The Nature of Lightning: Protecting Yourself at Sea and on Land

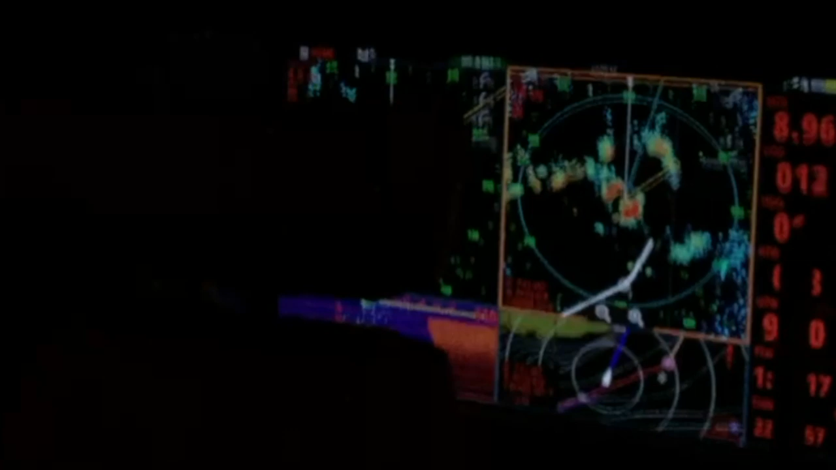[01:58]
speeding up a little bit and see if we can get ourselves out of the flight. It's just so far, we're going to search a really good photo.
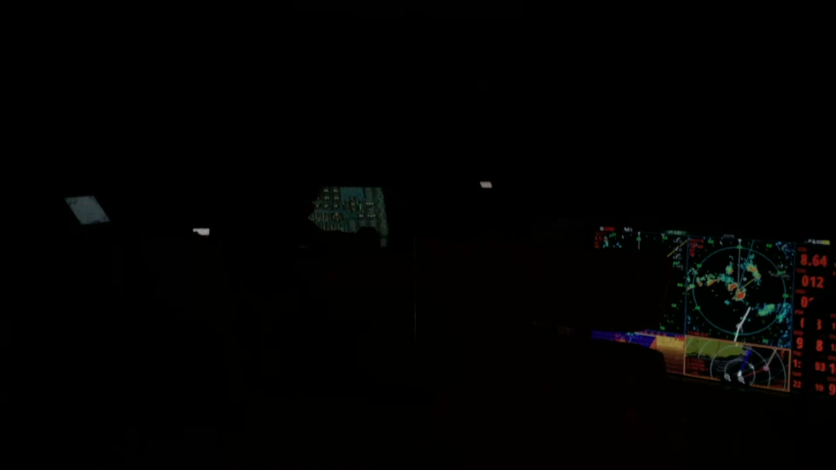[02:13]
Yeah, it's maybe a little too far or too close to the case, maybe.
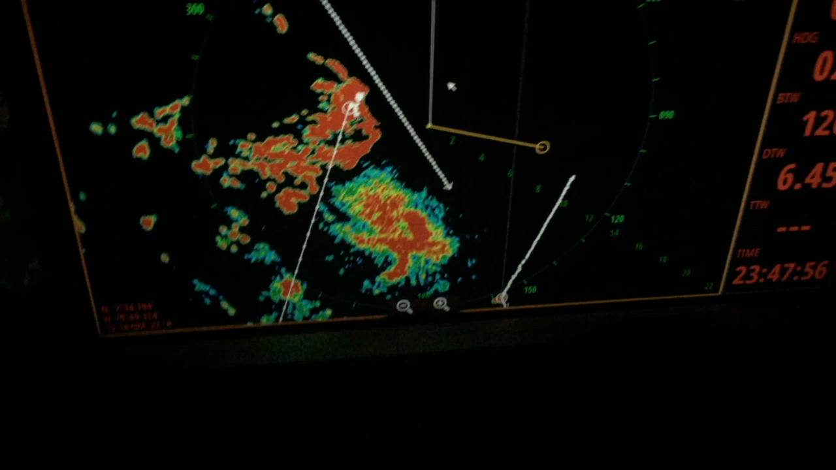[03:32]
Okay, as you can see from this radar image, the skull is now theoretically behind us.